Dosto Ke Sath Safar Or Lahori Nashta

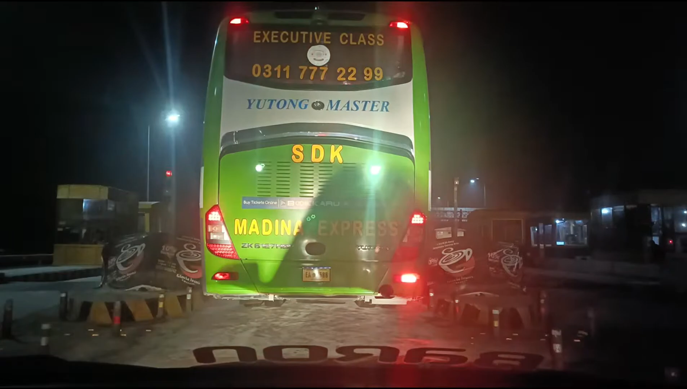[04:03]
फाइनली हम पहुंच चुके हैं अब्दुल हकीम टोल प्लाजा पे।